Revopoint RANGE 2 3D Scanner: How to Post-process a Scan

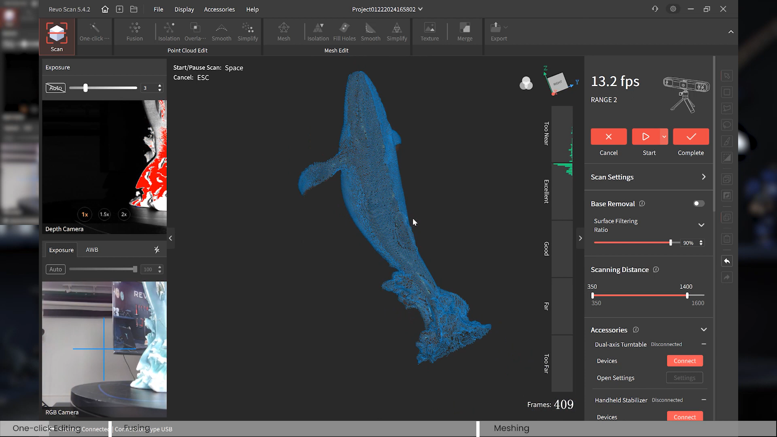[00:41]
because if you scan it like an area for twice i mean two rotation
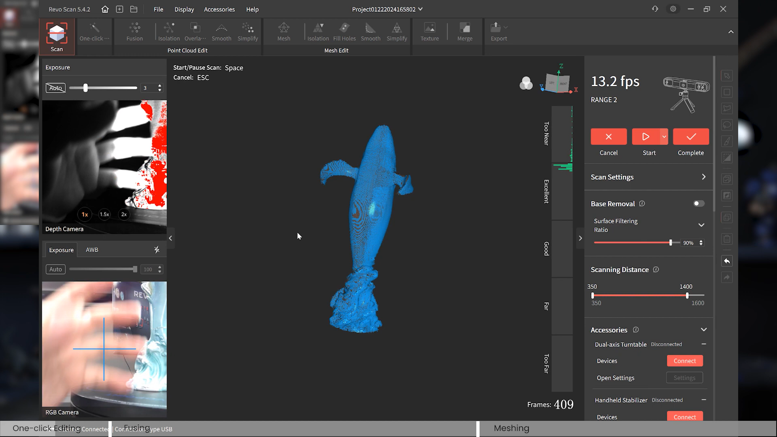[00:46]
it might will create overlap well you can fix that in the post-processing procedure
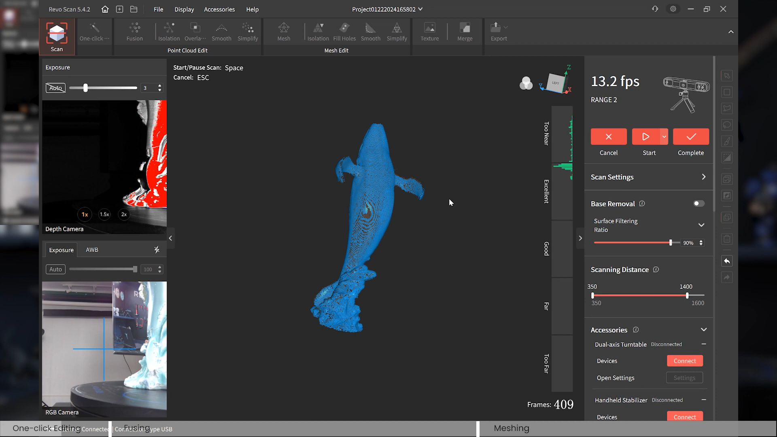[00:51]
but let's not talk about that yet because i want you to show you this
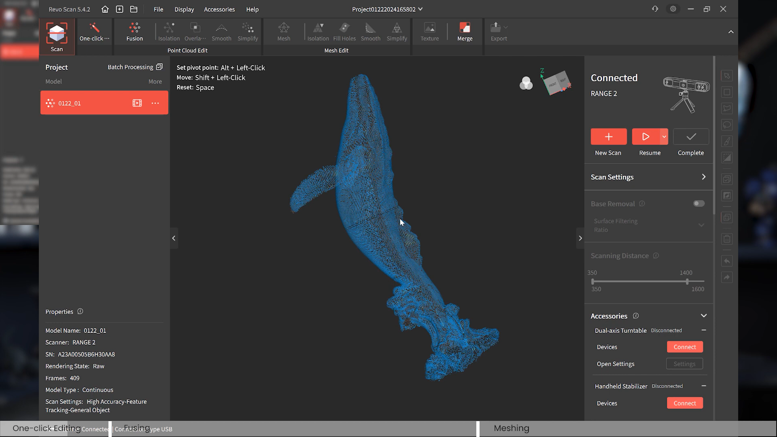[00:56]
first now if you are new to this the rebel scan and the
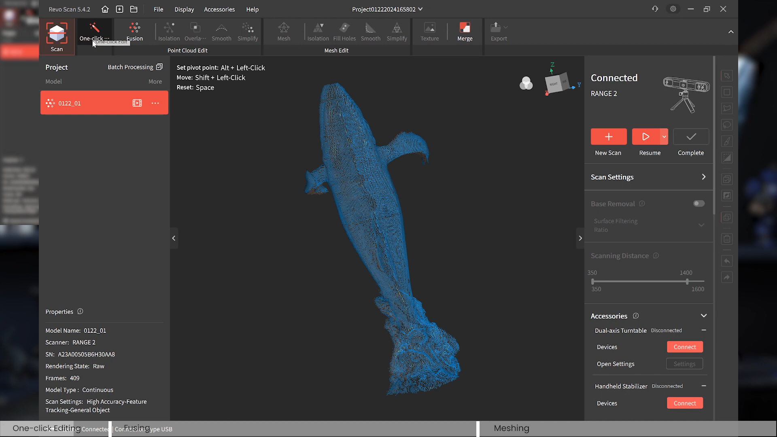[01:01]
range 2 scanner you might want to try this function this is called it's called one click editing and this is quite a no-brainer what you need to do is only click this button apply
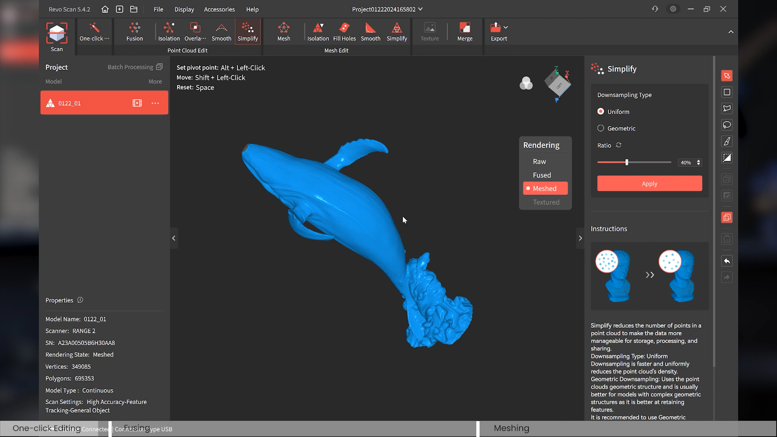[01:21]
okay it looks good right all the details no problem so that's how you can use the one click editing it always delivers you a pretty good 3d model but let's talk about the manual processing actually you can do
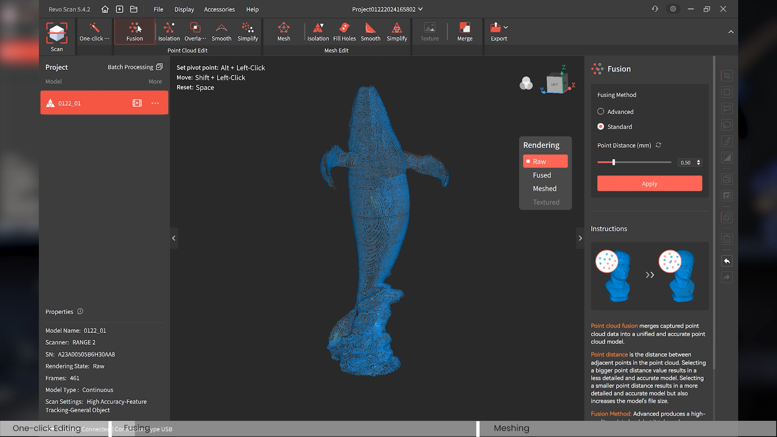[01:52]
back to any step you would like to redo look now if i we choose fuse it'll tell you do you want to overwrite the process right so you can do it once again with the different settings so let's let's talk about the fusion first
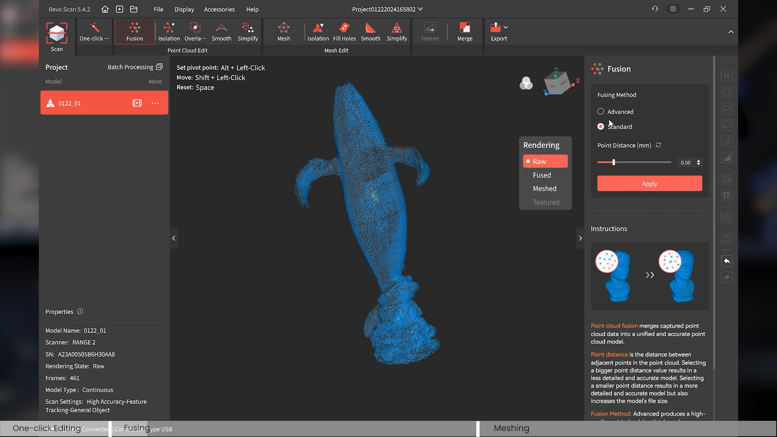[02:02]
so now as you can see there are two methods you can choose one is advanced one is standard so advanced will deliver is is smarter it's like uh it knows that somewhere the point cloud is thicker and somewhere is thinner so it'll know when to shave off some points and the standard is just what it is in the or in the original way and here the point point distance the lower this number is it'll end up with a much bigger file and the longer post
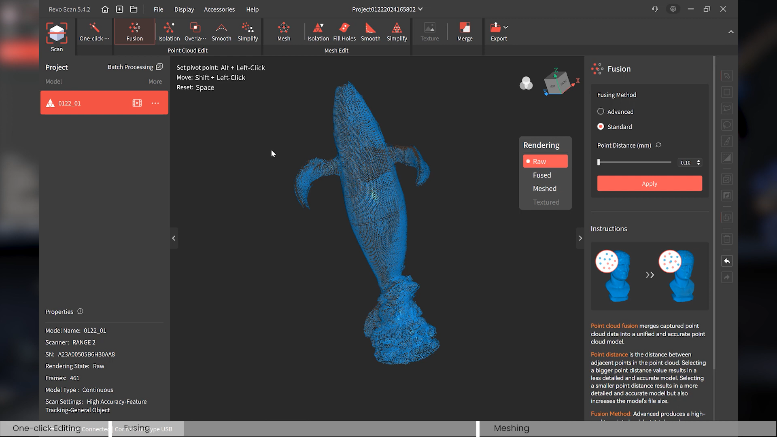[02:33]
processing time when you are doing uh the the fusion for the fusing okay but let's try it and see how it goes and of course it delivers you a very
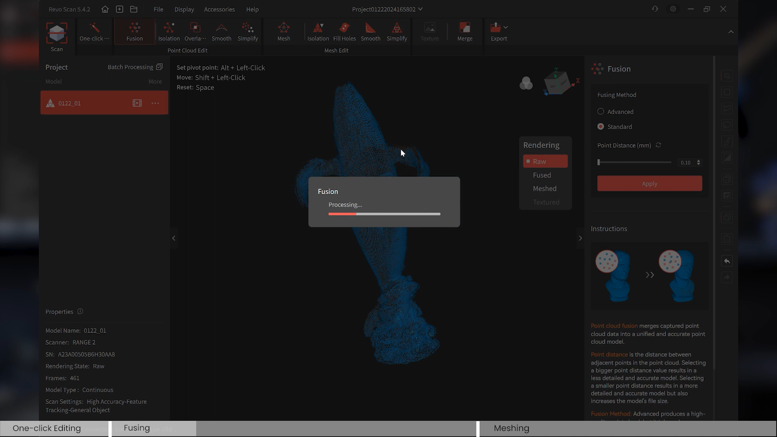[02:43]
big file size that you might don't want that's because let's see
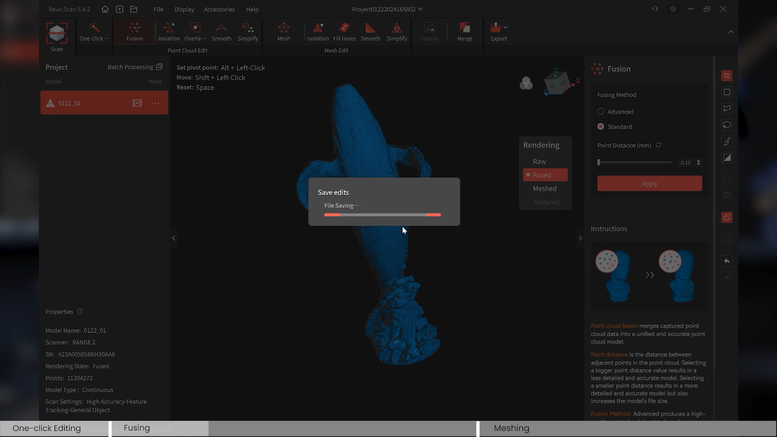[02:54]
okay that's about 30 seconds right and look even though i'm using a gaming laptop it's an i9 cpu and a
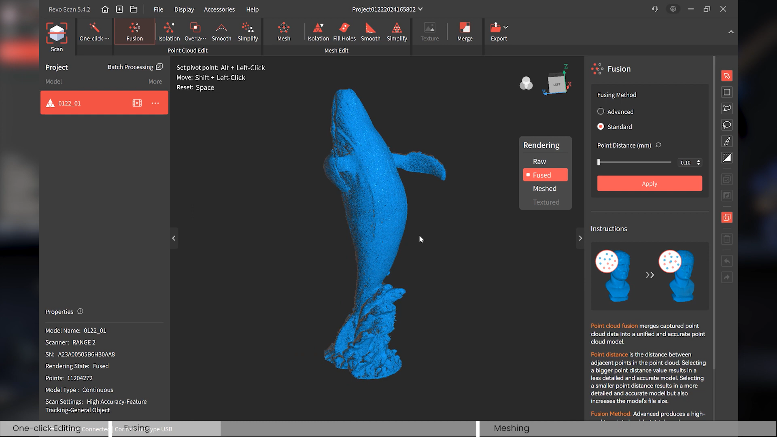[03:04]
gtx 3060 graphic card but still look when i'm trying to rotate it it feels a bit laggy right and look the points is already more than 1 million so if you have a very good device so you might can you might want to try to do it but if you have a just a normal laptop you might want to increase this number and on the other hand if you maximize it to like two millimeters you'll have a very small file size and much quicker processing time
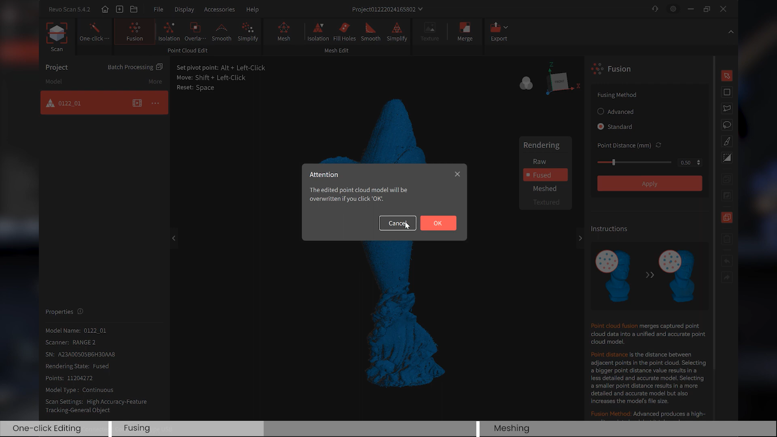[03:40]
so let's just use uh well let's use 50 for it for our example here
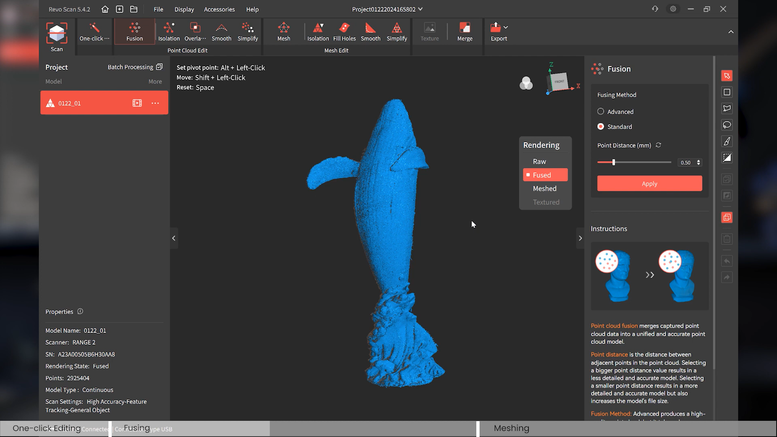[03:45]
okay the points are much less and look now there's no problem to rotate it right
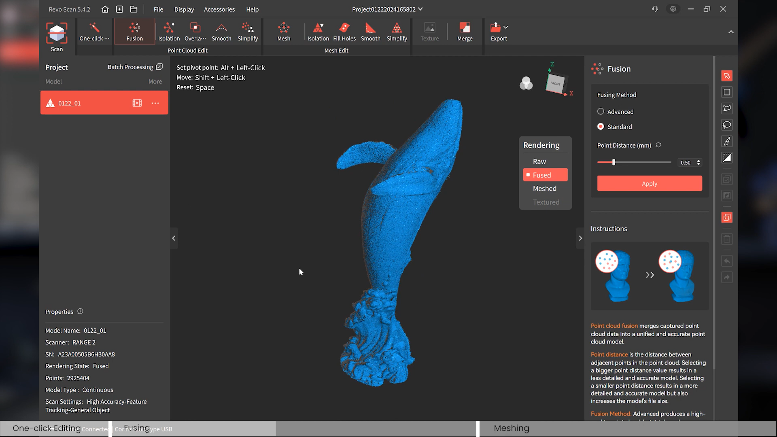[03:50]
okay now let's go to the sub functions here so first one is called isolation so you can choose a rate and the lower this rate is the smaller this function will detect the smaller part as isolated that is not connected to the main 3d model and the bigger this number is it'll create a much bigger isolated part which is you might don't want to do it because under 100 everything will be considered as isolation
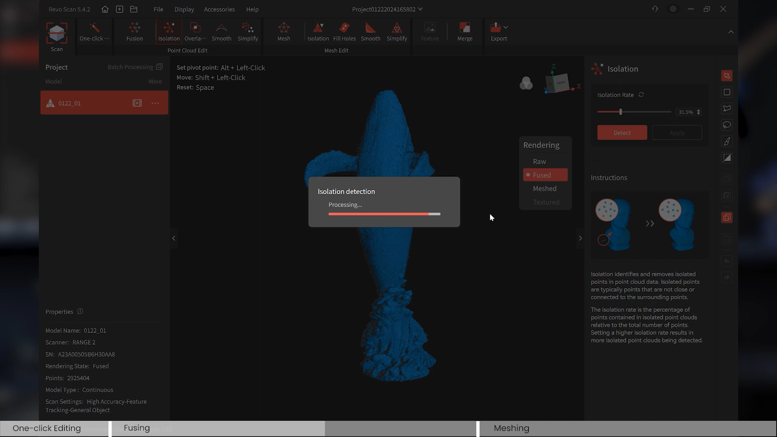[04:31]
which is not good okay so let's detect and look those red area those
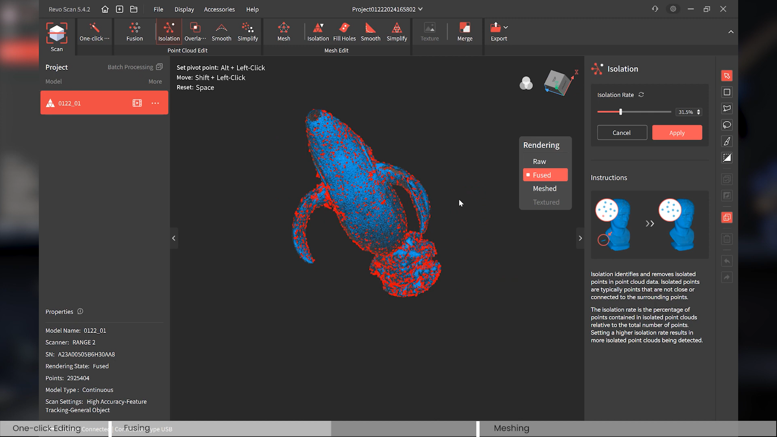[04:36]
red dots are all isolated part which is the noise on the surface so we can choose apply to delete them okay
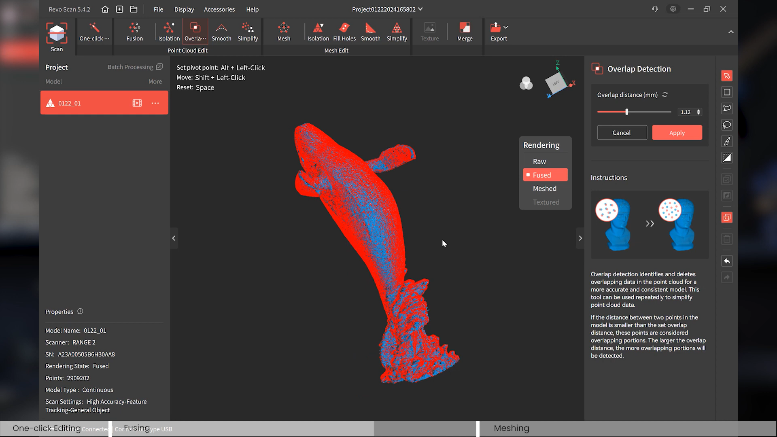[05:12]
overlap here so we can choose apply and delete them so we'll have a much cleaner 3d model okay and smooth and this function will smooth up your 3d model and note that you might don't want to crank this strength crank this number too much because if you're scanning something